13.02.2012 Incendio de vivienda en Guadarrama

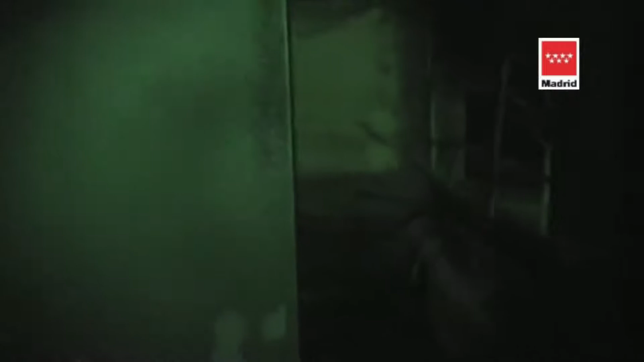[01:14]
Vale, venga, chicos. Esto se ha afectado por el calor.
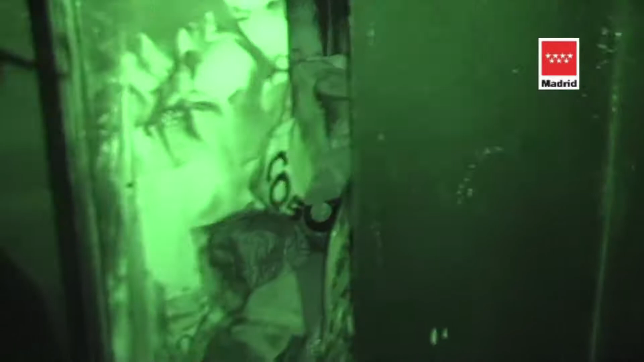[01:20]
Venir unos y otros, pero vamos, si tanto unos como nosotros tienen más equipos de ese programa,